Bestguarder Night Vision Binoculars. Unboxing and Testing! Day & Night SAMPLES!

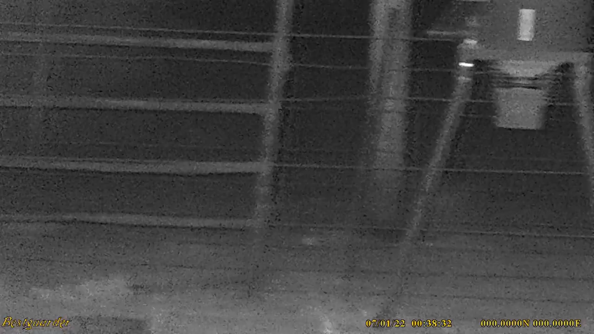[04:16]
You know it works pretty good so but it is kind of jiggly on my head.
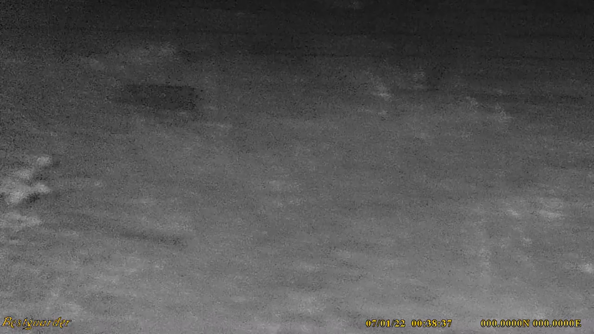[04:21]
I'm trying to hold still as possible here. So just kind of give you a demonstration. Now I'm going to show you the LED infrared emitter so
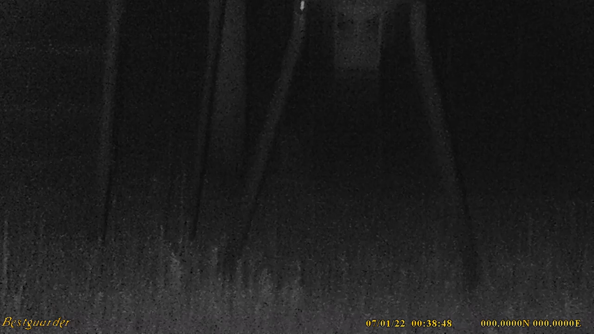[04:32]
I'm dimming it down and it has four levels that's level one
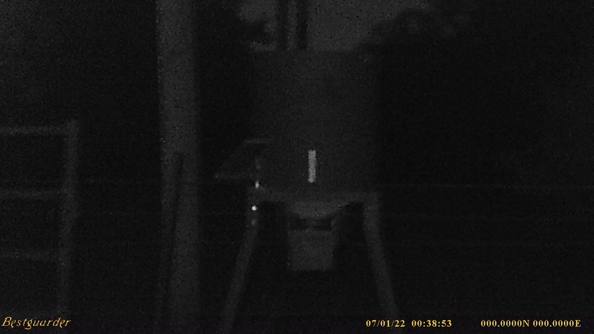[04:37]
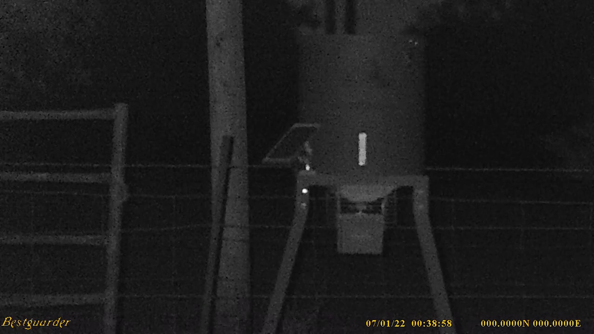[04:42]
level two level three and level four so there you go you can see that. Alright so you know it's good video but when this thing is mounted on
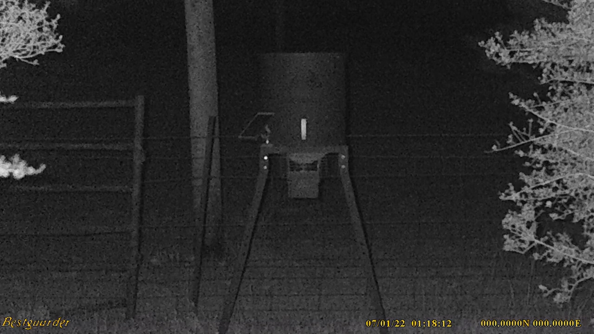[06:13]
Okay so there you can see that it can zoom to an 8 power and at 8 power obviously it's very grainy
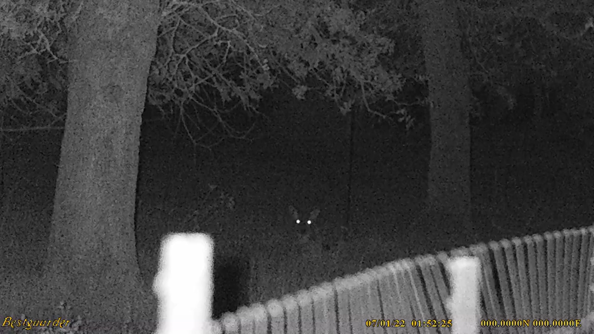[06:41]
far as you're going to see so here is a deer that's about 60 yards away and let me just show you this video here while I'm talking and as you can see you can see that it's a deer but it's not real clear and that's just beyond 50
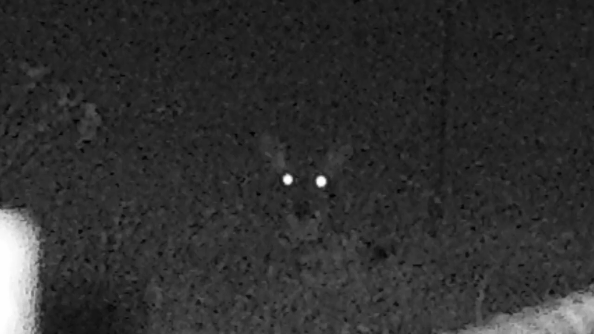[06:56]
yards so you know 50 yards is pretty much its maximum distance it doesn't the kit